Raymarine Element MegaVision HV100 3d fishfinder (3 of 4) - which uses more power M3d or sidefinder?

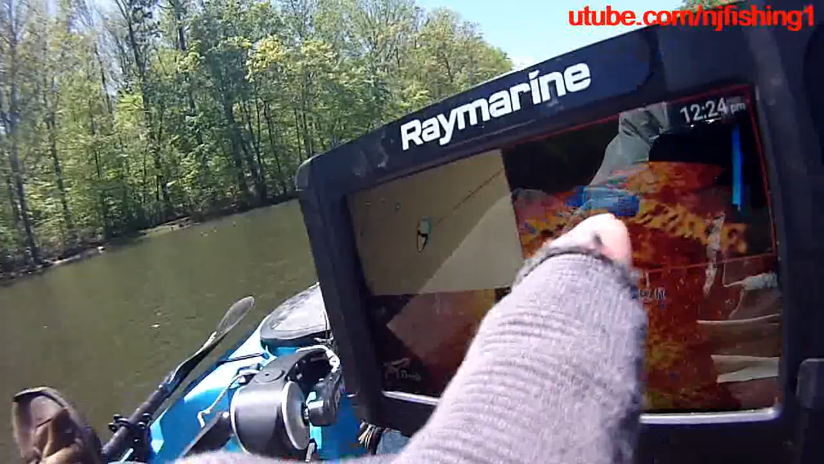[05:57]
is the chart this is the 3d and this is the side vision here
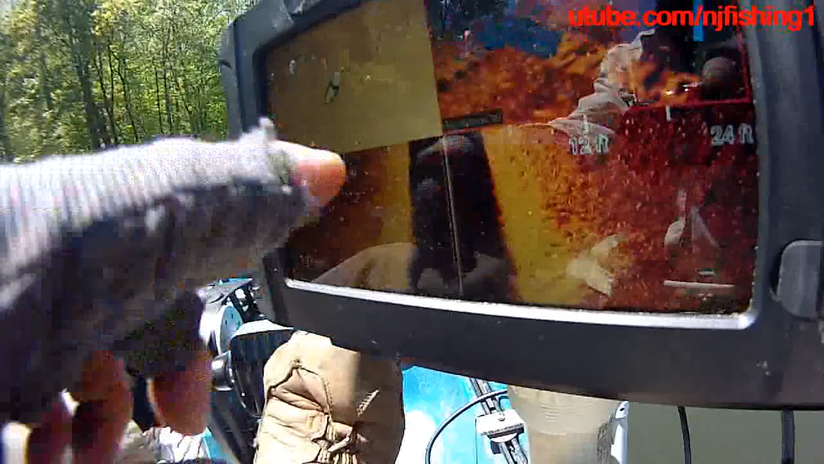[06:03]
but all three are mega okay so and I'm going to switch
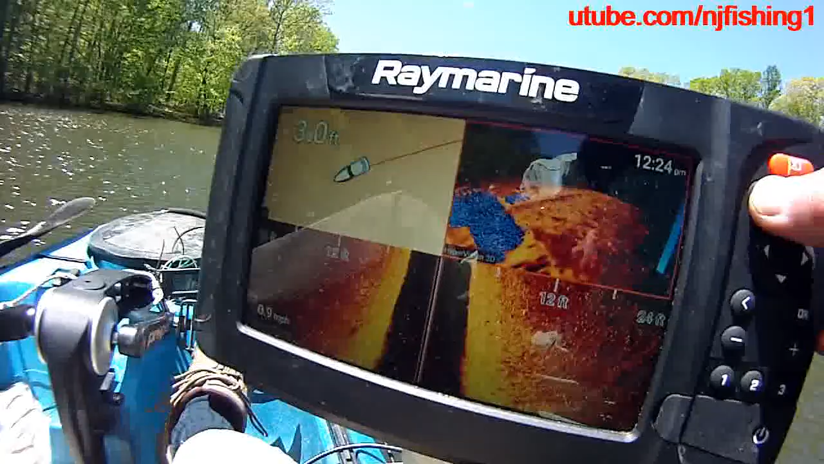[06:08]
so I'm going to
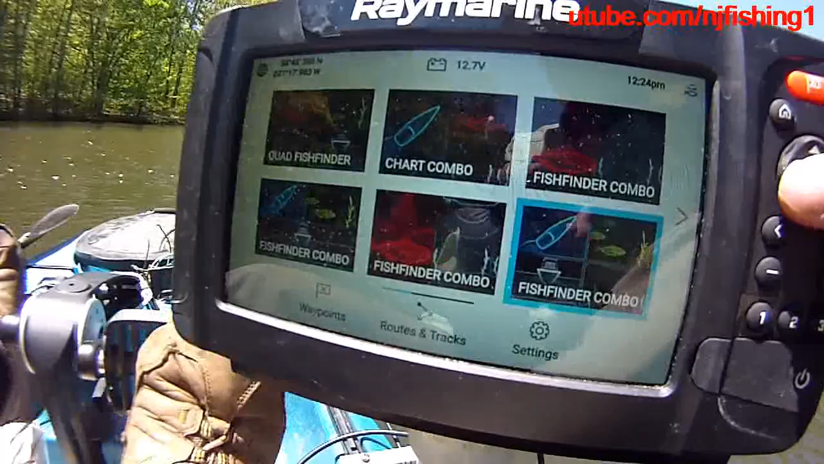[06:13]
switch to two and let's see if the two apps do anything so
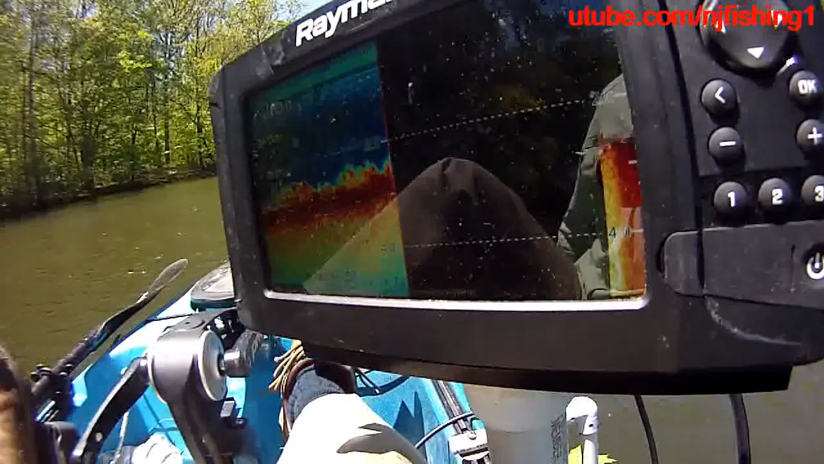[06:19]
right now this is the traditional sonar and the down vision and
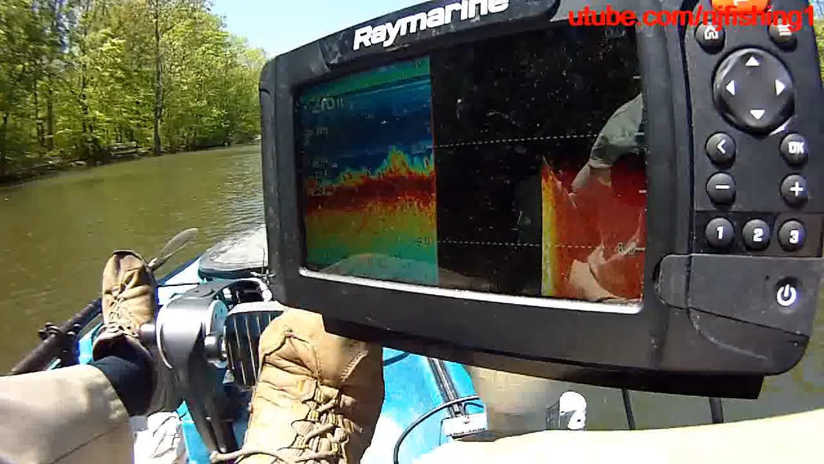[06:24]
I think both are
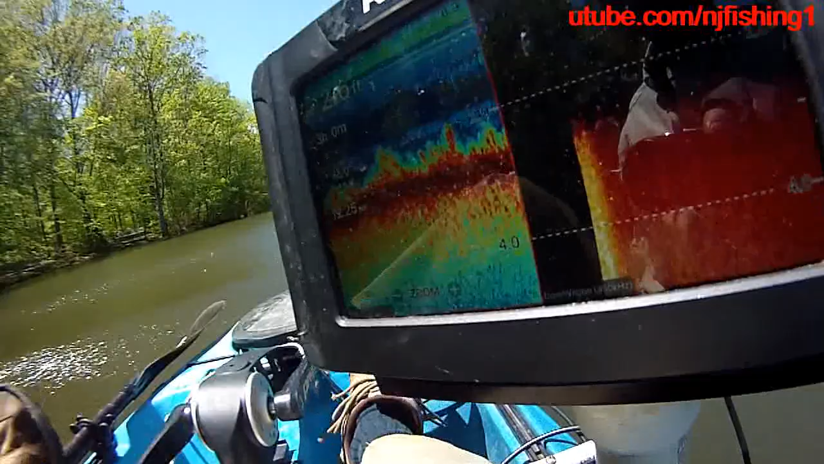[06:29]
350 hertz kilohertz and it's burning 11.8 uh 11.9 12.1 11.9 watts um I don't know why the uh energy is burning 212 watt hour but uh the amber is 0.95 amps 12.1 watts 11.9 watts so
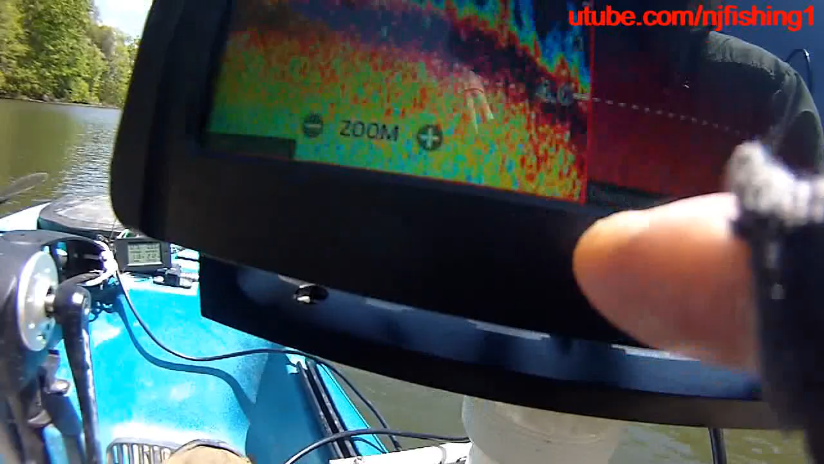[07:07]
uh kilohertz as you can see here these are not mega vision but if I turn
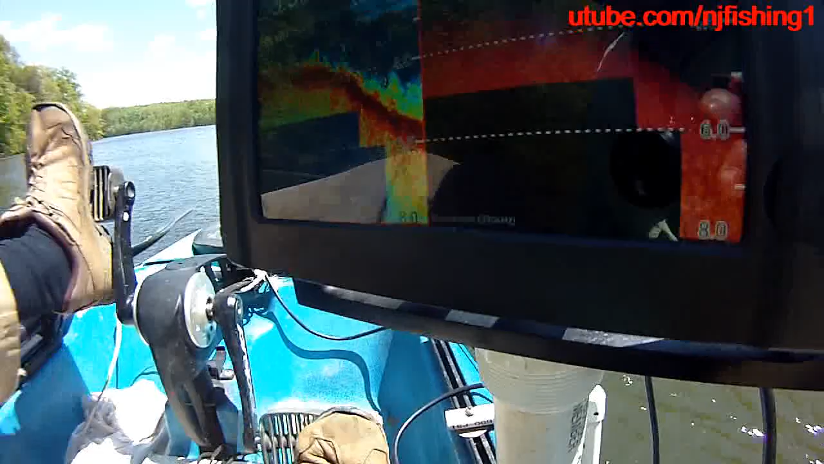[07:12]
these change these guys to mega vision then it's pretty uh
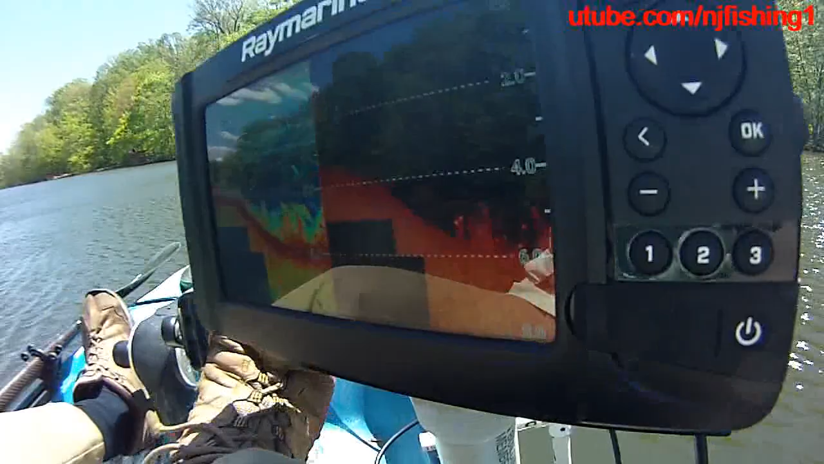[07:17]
then it's going to burn higher power instead of the 12.2 11.8 1.3 12.1 it's going to 11.8 12.1 it's going to 12.5 it's going to go to uh 12.1
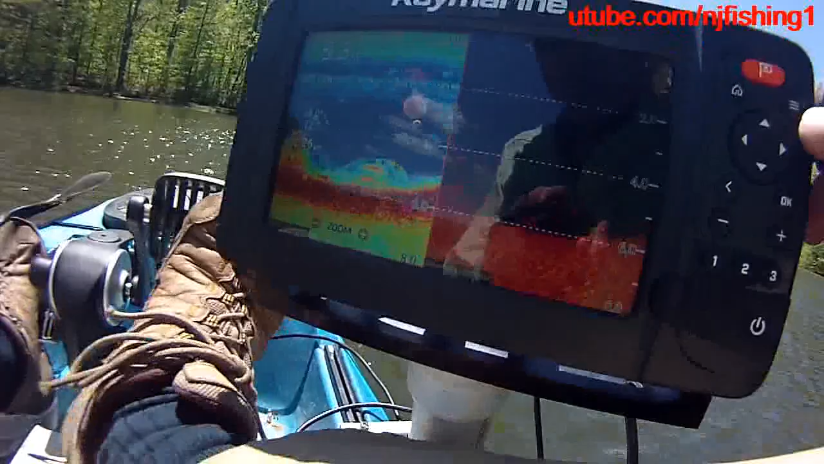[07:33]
let's do that um so I'm in the traditional sonar let's switch to the oops
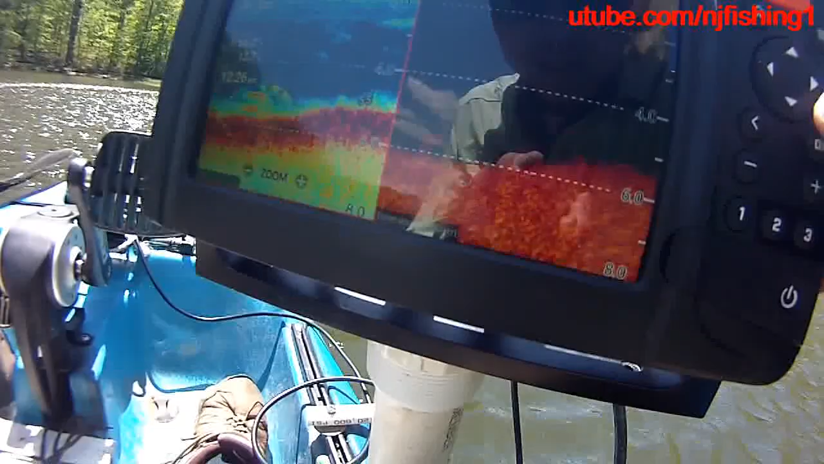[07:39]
let's see if we can switch uh bring up the three bars I always forget bring up
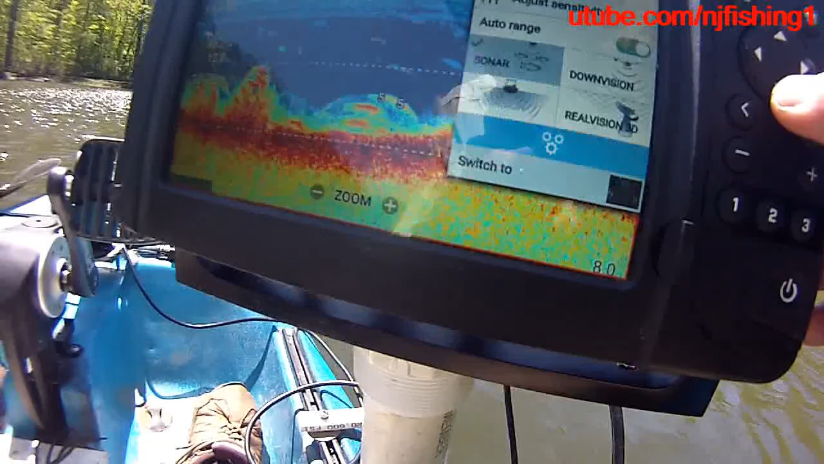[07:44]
the three bars and then uh go to switch two and now
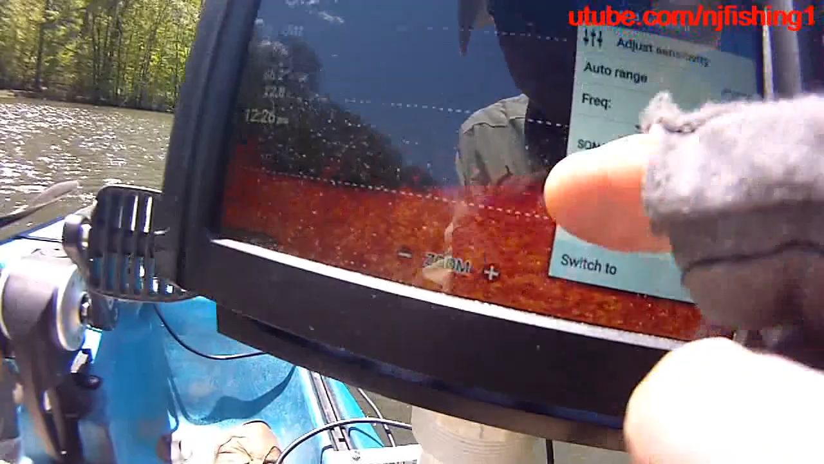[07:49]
I'm active in the uh down vision and I can uh change
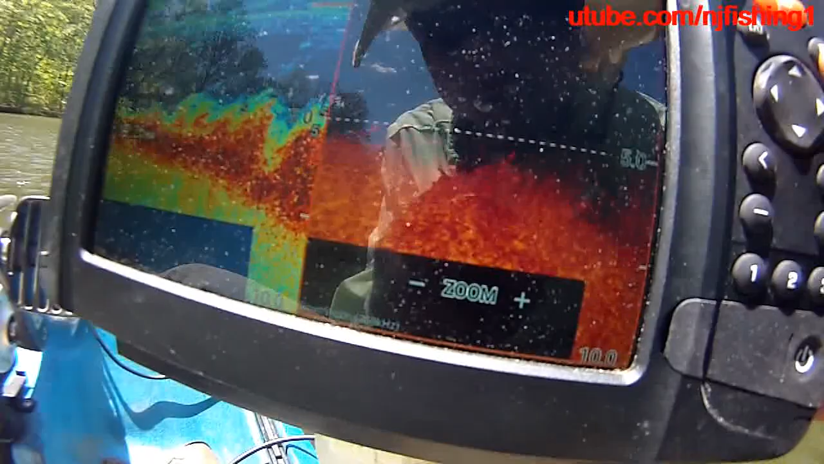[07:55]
my sonar hit okay that's the sensitivity
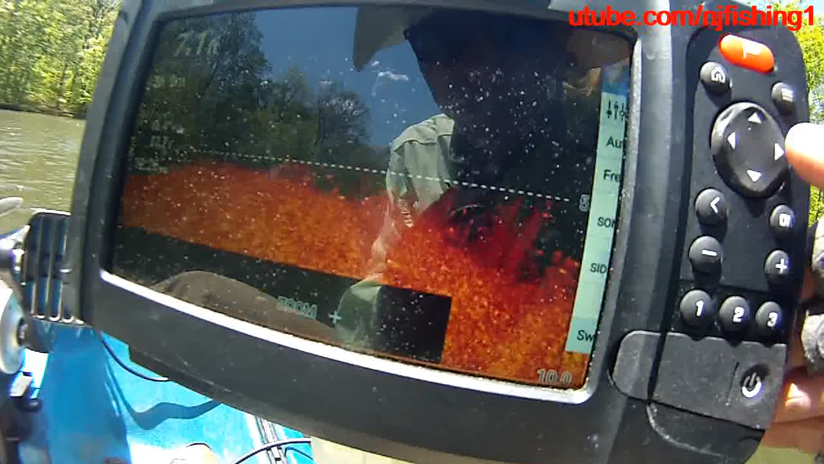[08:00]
uh hit that and then there should be a uh yeah here we go frequency so I'm going to change it to uh
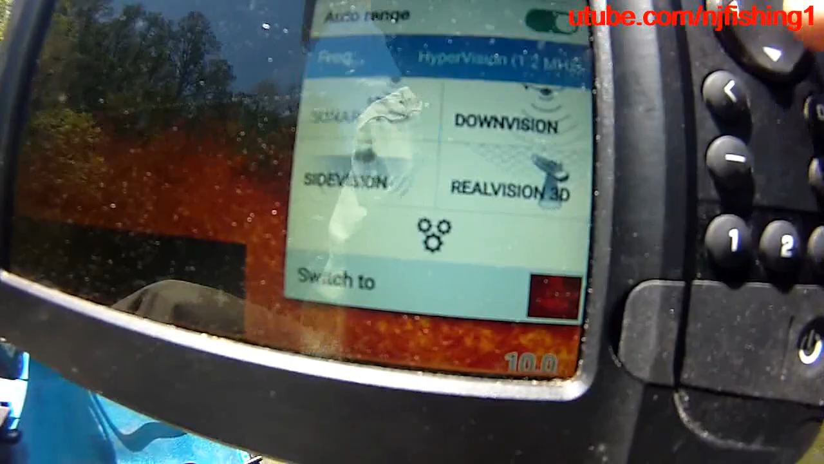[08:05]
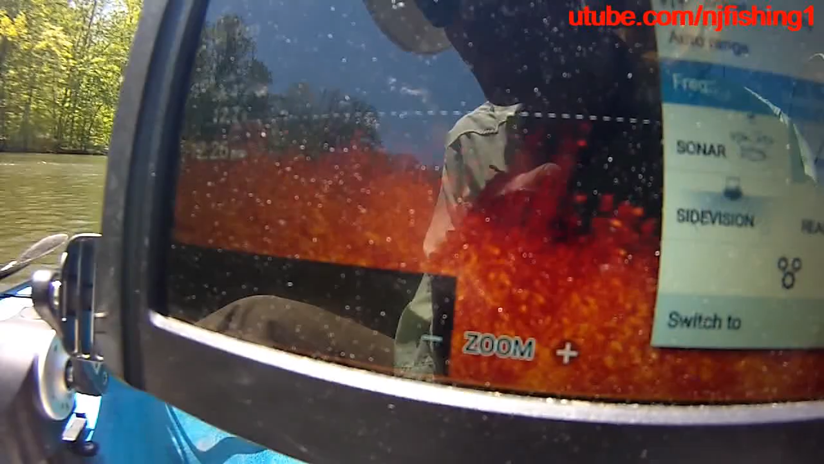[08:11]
uh frequency uh looks like this is standard uh yeah down vision standard so let's just change it to